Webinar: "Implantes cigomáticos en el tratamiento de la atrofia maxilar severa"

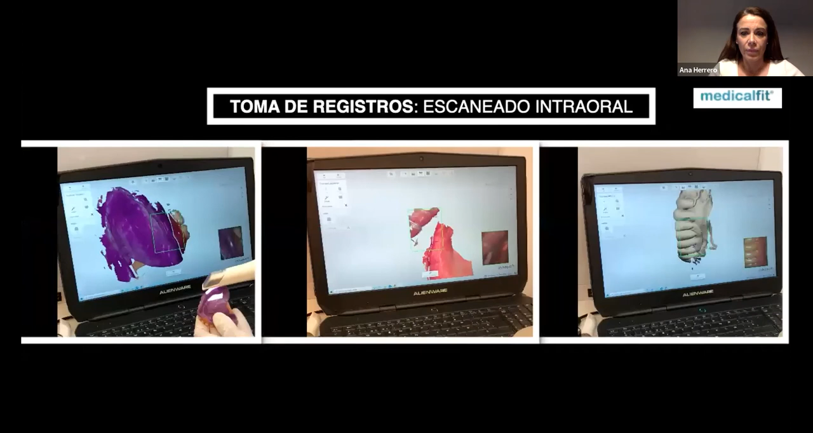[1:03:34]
bueno pues aquí tenemos pues cómo hacemos el escaneado esa es la prótesis rebasada
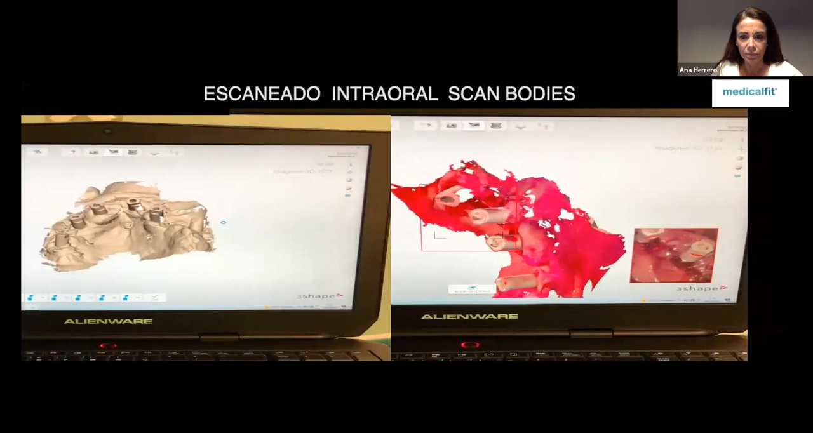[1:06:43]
el problema que nos encontramos en lo que siempre se ha dicho de las arcadas completas en el escaneado intraoral es
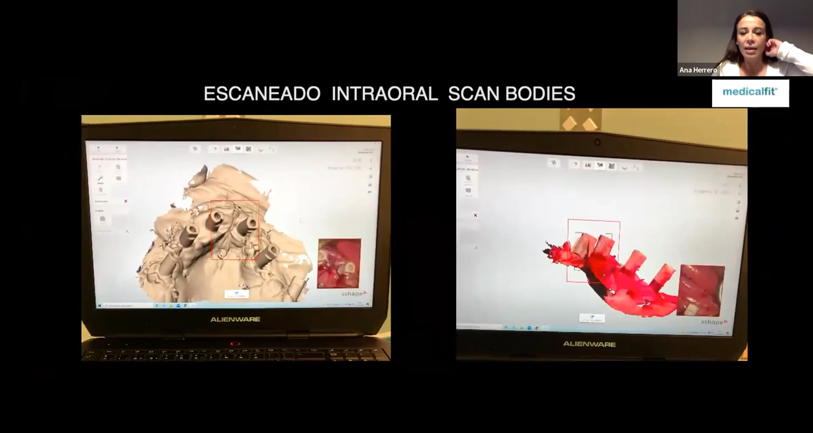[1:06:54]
que según nos acercamos a la zona posterior de la boca o según nos alejamos del primer implante
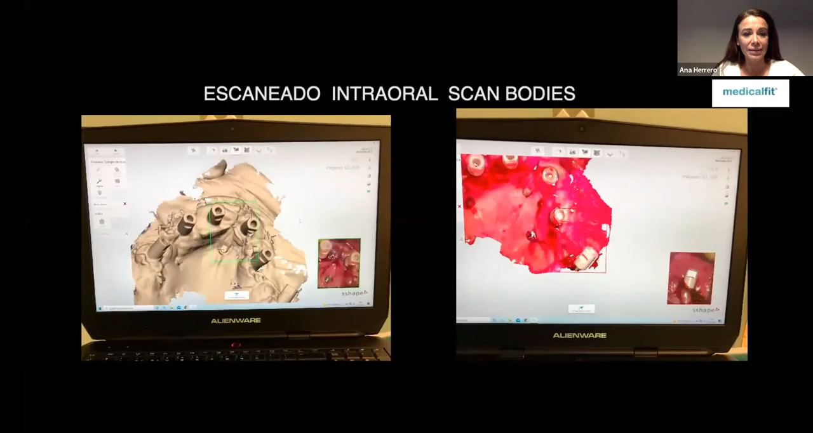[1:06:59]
hay una distorsión de la realidad con relación a
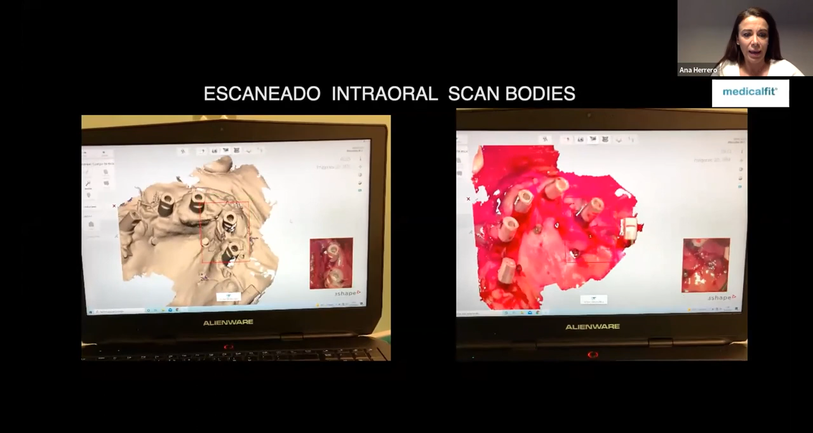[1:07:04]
lo que tenemos en boca entonces hay unos rangos de tolerancia que bueno hay artículos que hablan de 200 micras pero realmente
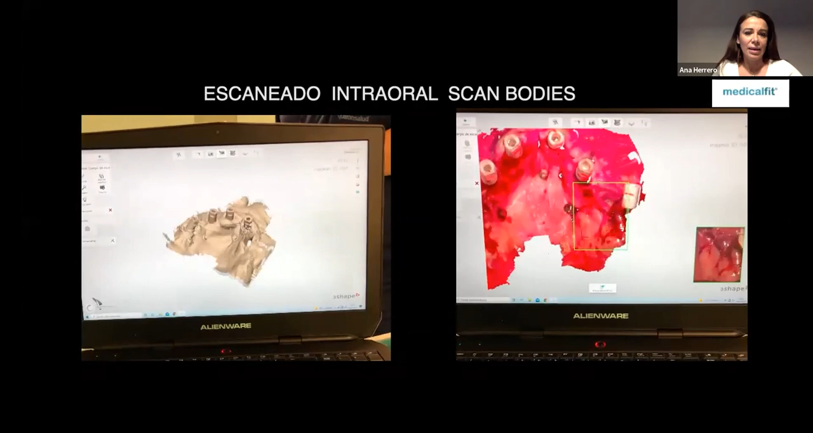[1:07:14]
hay que tolerar 30 o 50 micras más es demasiado ¿qué vamos a hacer para que el ajuste pasivo sea perfecto y corregir ese error que tenemos del escaneado de una arcada completa?
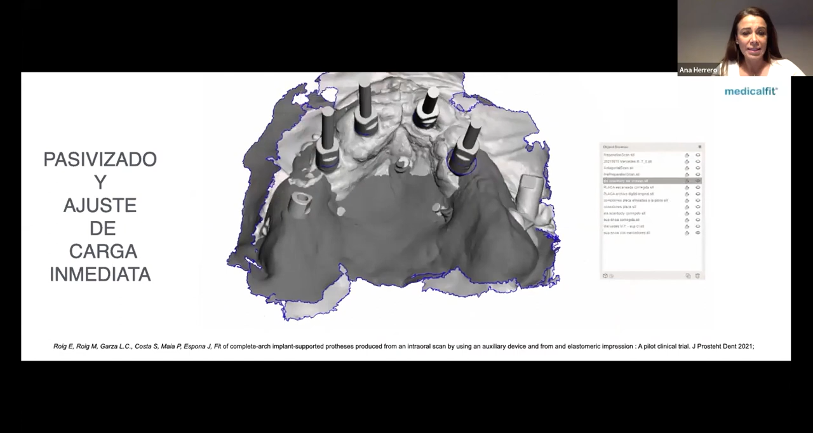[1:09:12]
y lo que hacen es que con el diseño previo que nosotros le hemos aprobado lo que hacen es coger la placa que han escaneado hacen una segmentación y lo alinean con la imagen que han recogido intraoralmente con eso
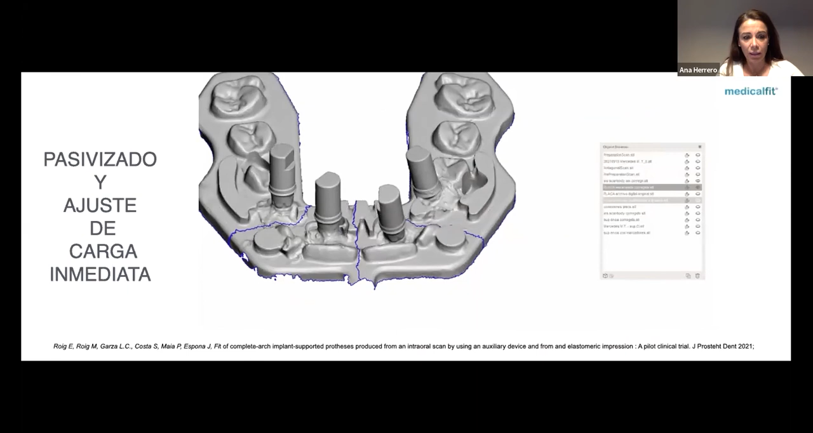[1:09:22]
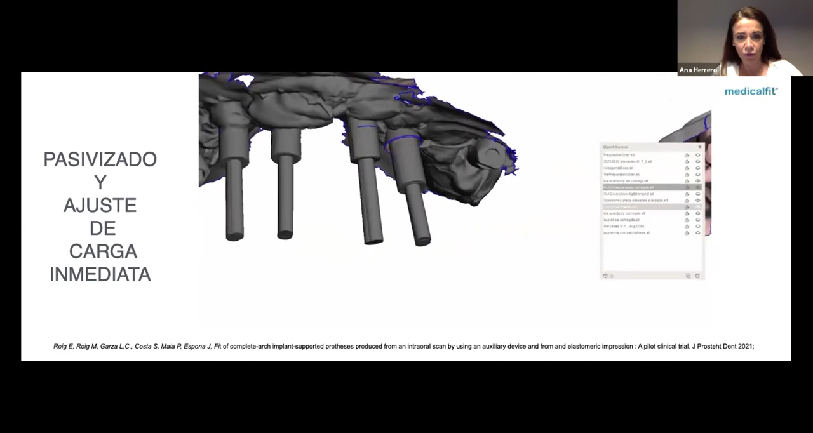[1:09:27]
corrigen a la perfección casi a la perfección o sea un error de menor de 30 micras que es nada
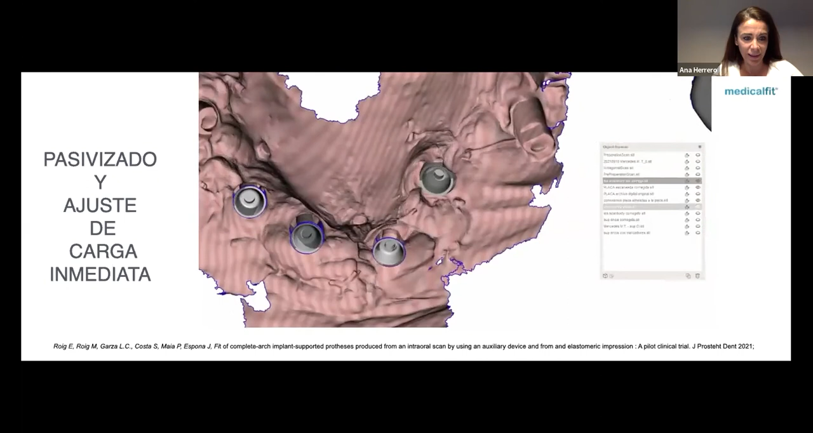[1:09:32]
para que os hagáis una idea un pelo de la cabeza tiene 70 micras pues menos de 30 micras imaginaros que nada de errores